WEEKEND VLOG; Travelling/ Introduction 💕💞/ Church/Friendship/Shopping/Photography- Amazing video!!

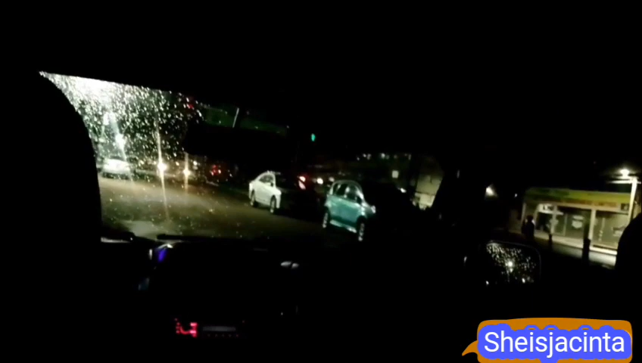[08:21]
time came and we happened to be packed. So here we are. It is raining, guys. It is raining and it's dark. So I would really want to see this town on its